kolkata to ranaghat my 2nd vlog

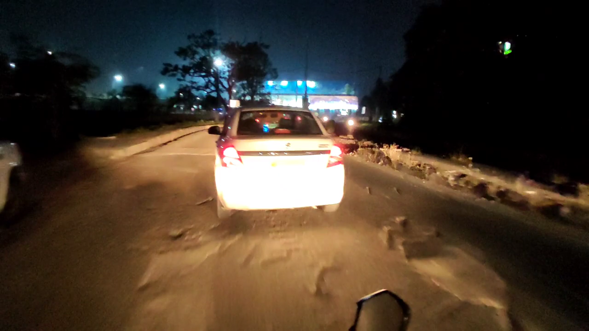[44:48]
ये आप सामने देख सकते हैं ममता दीदी का पोस्टर ये एयरपोर्ट है एयरपोर्ट
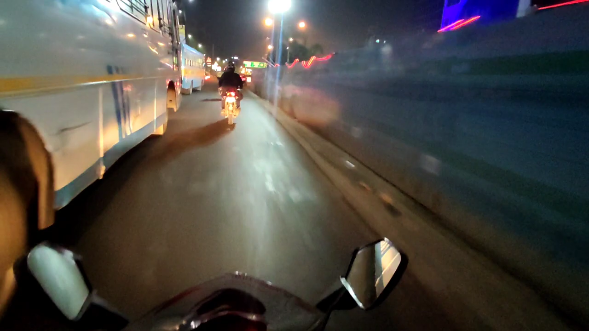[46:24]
कुछ लेना है क्या साथी ओए बाहर से कुछ लेना है क्या ये देखिए बाबूवाडी 2.5 किलोमीटर छिनापक 1.4 किलोमीटर दिख रहा होगा तो ये अपना हल्दीराम राइट साइड में आप लोग देख सकते हैं हाँ
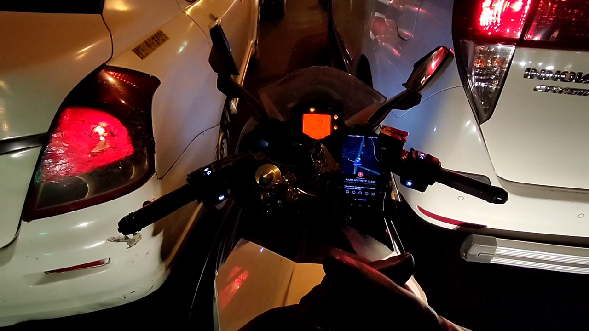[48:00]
वाह कितना ट्रैफिक है, संडे के दिन भी इतना ट्रैफिक।